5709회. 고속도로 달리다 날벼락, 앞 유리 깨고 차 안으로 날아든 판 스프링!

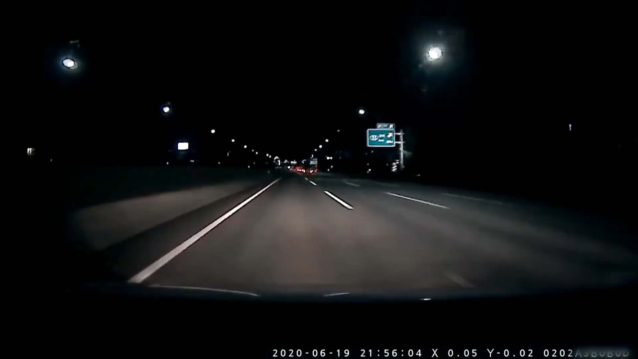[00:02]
자, 차가 한 대 내 앞으로 쭉 들어가는데? 어... 어머, 어머, 뭐야? 뭐야? 뭐야? 뭐 떨어졌어? 고속도로예요? 잠깐만요, 아까 불빛 나고 딱... 그 배기에 이렇게 가스 나오는...